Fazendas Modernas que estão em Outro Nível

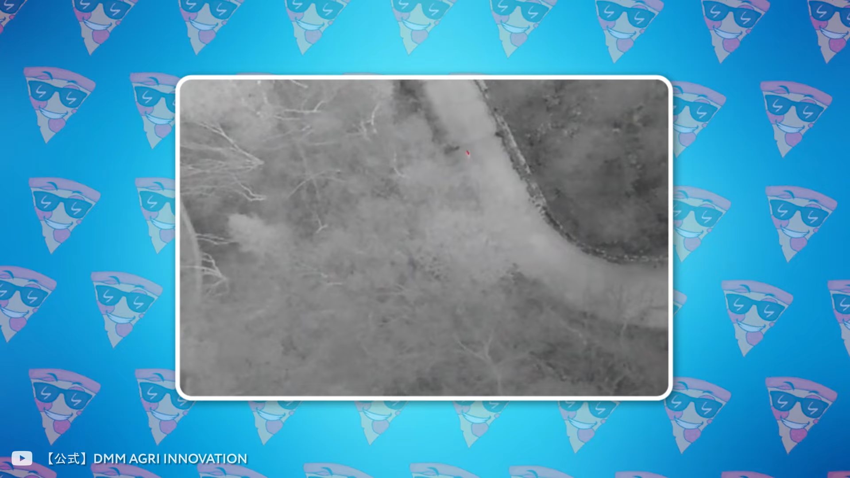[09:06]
Hoje, drones estão restritos a observar animais se movendo mesmo à noite e mapear sua atividade.